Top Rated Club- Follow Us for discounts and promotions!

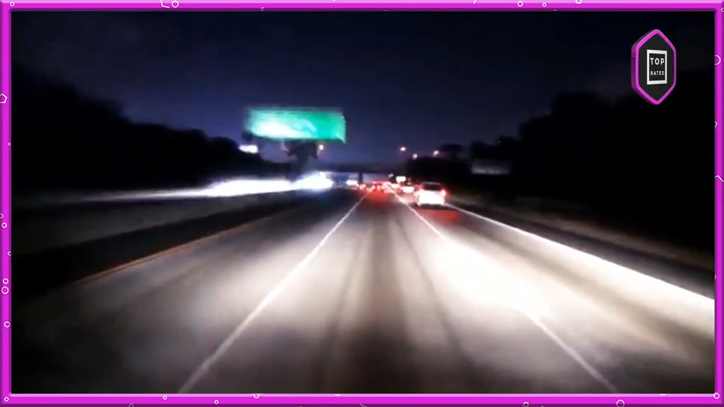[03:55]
These LED headlight bulbs allow you to have maximum heat dissipation, 40,000 hours of shine,